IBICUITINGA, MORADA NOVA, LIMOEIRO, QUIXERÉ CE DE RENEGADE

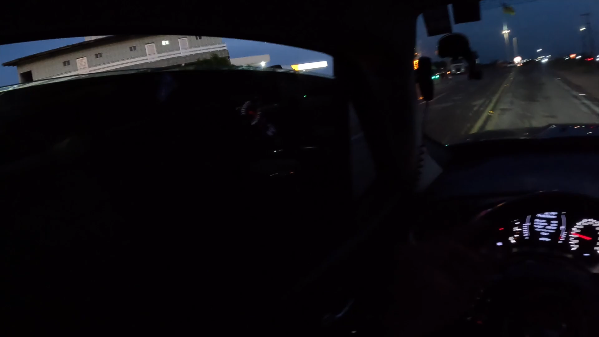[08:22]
Tem um posto aqui, tem outro na saída.
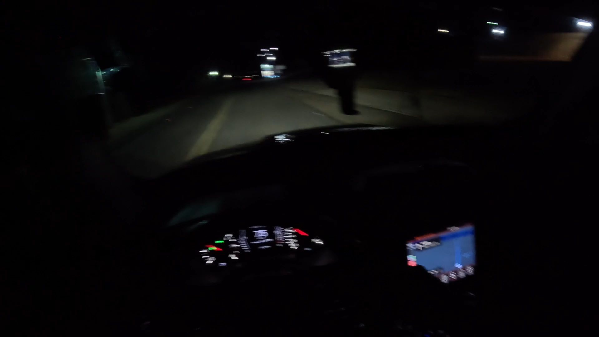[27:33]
A gente vai passar em cima do... Olha aqui. 6,67. Olha a cidade lá, ó. É, passei uma ponte agora, de acordo com o GPS, ó. Eita, eita, não quero ver não.
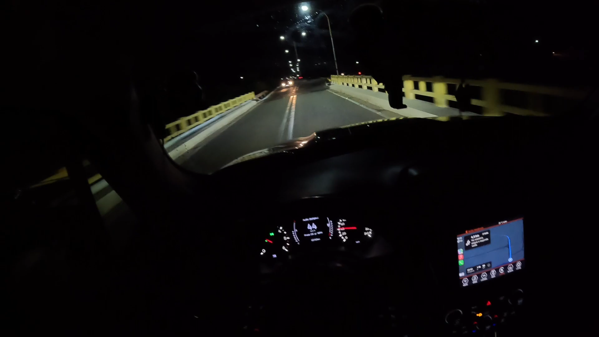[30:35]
esquerda a placa tá escura. Igreja Matilde, Russas direto.
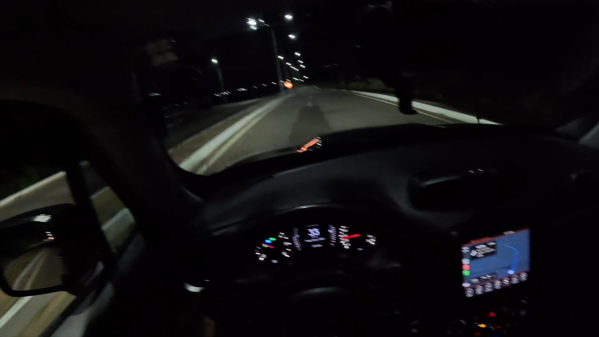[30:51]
Nós vamos direto, né? Tem uma cidade ali à esquerda, cheia de poste. É pra ser que xeré. 2 quilômetros.
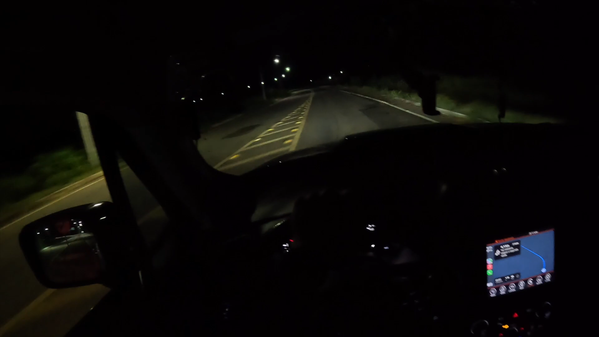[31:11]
Nem entramos ainda. Não tinha placa entrando, tinha muito poste ali à esquerda. Falou 2 quilômetros. Pode ser que ela pegue ali tudo, né? Olha, tem luz ali, ó. A fileira de poste ali, ó.
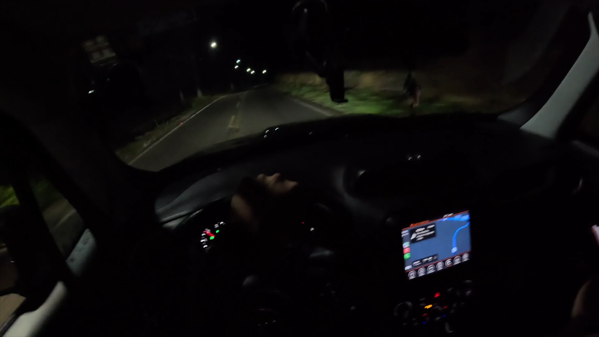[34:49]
Aí, ó, tá mandando fazer um super retorno, ó. Uma esquerda, uma montanha, não sei, ó. A gente vai subir uma serra, será? Ó a torre ali, ó. Aqui uma torre. Ai, ai, ai. Tem uma barreira aí de cimento. Tu lembra quando a gente vinha com a S10 branca? Aí, Braúna, Mossoró, Rio Grande do Norte, Tomé, Paraúna.
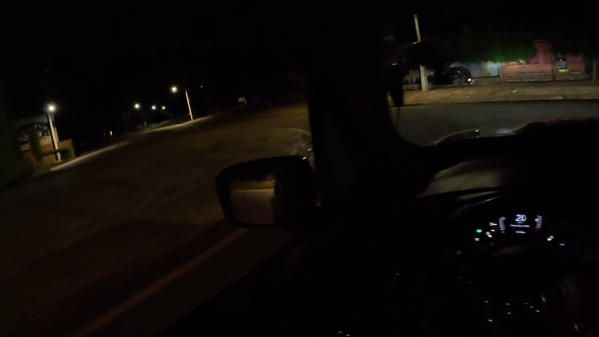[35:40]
Não acredito que eu já fiz de bis. Tomé, Baraúna. Um posto aqui do lado.
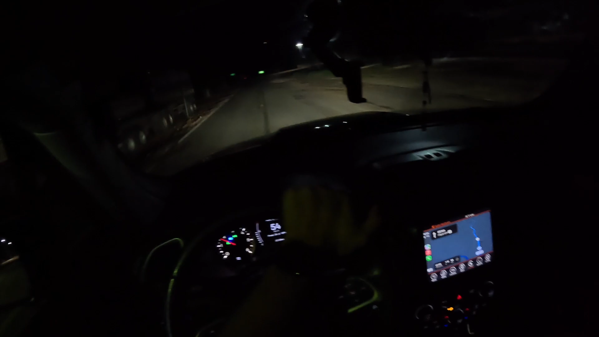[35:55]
Não sei se é bom encher, ó, viu? Já tá meio tanque. Parece um. Olha aí. Nossa, aquela torre de poste, cara, ó. Que lindo, cara, ali embaixo. Olha ali, Jéssica. Aquela estrada que a gente vê, ó.